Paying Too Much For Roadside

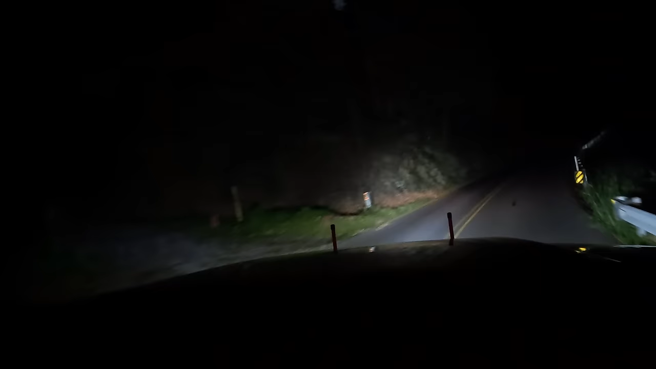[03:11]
I'm going to see if we can go up here and help out. We're off of Boogertown Road. Good old Boogertown. Who named this road? It's a good name.
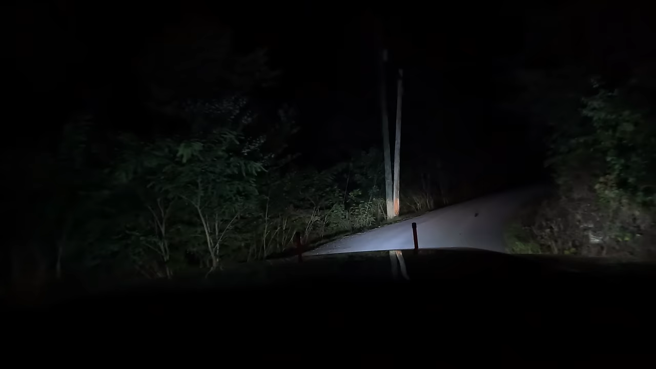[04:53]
He told me 1717, but it's 1735. So keep rolling. Keep rolling, rolling, rolling. It's up here, 17. Look, I see people walking. They're all 1727s this way. Oh, yeah, that picture hits him.
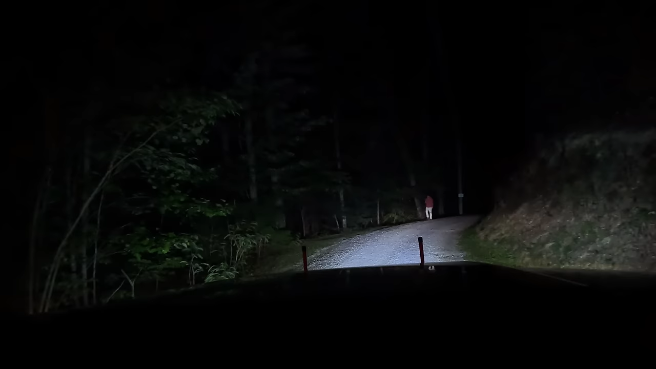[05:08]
Oh yeah, I see it. Oh boy. Hello. Howdy. I would say how are you, but well, I mean, I guess it's still mostly on the road. That wasn't the main problem. The main problem is before I got to you guys, I was fighting for about 4 hours to try and get somebody to get out here before your sister company told me about you guys.